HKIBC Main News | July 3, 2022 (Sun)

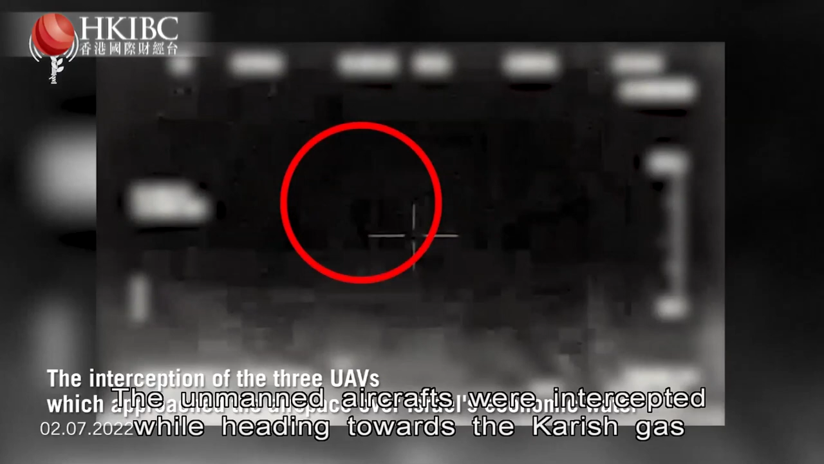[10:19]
The unmanned aircrafts were intercepted while heading towards the Kourish gas field, parts of which were claimed by Lebanon.
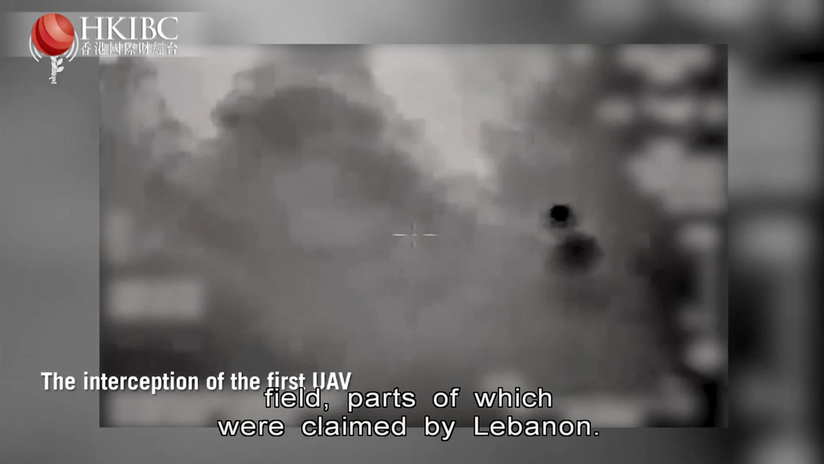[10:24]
The Iran-backed Lebanese group Hezbollah admitted to launching the drones on a reconnaissance mission.